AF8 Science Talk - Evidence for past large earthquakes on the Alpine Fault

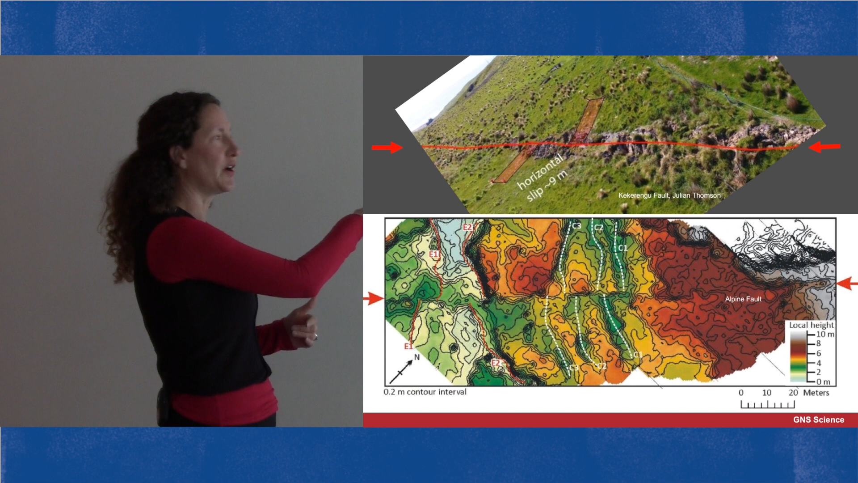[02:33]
see the Alpine Fault is a straight line running through this topographic map and we can follow little stream channels as they try to cross the fault but they're actually offset horizontally this is how we can measure how far the fault has moved in single earthquakes in the past
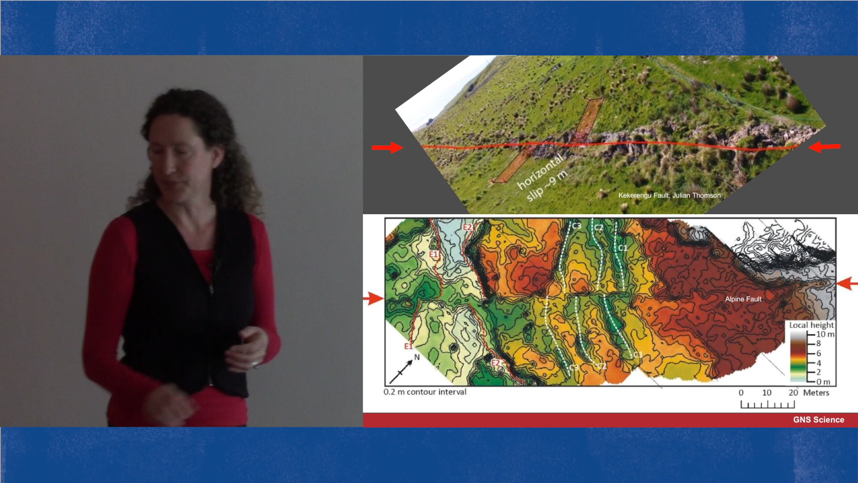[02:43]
and it's not just horizontal movement it's also vertical movement so often earthquake geologists are